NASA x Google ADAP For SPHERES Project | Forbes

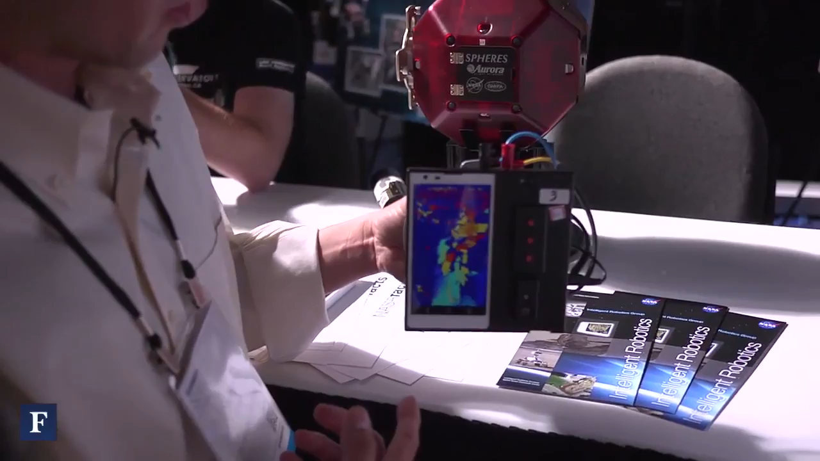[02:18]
things that are red or closer things that are dark blue or farther away.
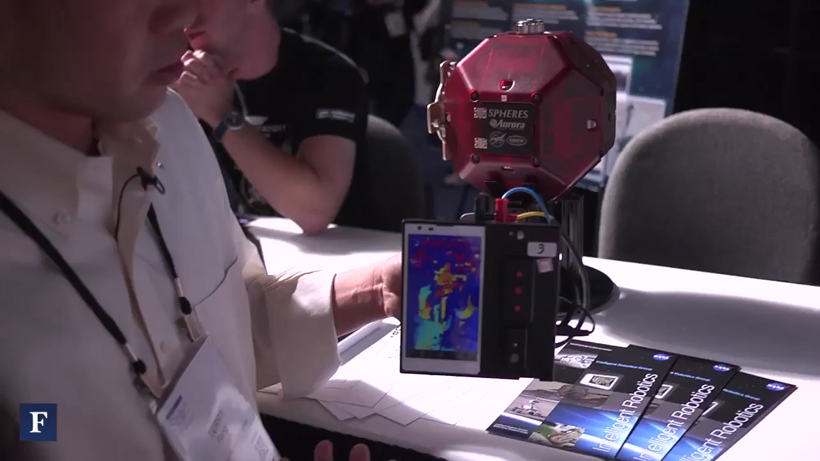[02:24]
And so this smartphone which is using a sensor is pretty much the same sensor that you find in an Xbox Kinect. Now has an ability to see the world in three dimensions and we can use that to navigate to figure out where we are to figure out where obstacles are and to allow this robot to roam freely throughout the space station.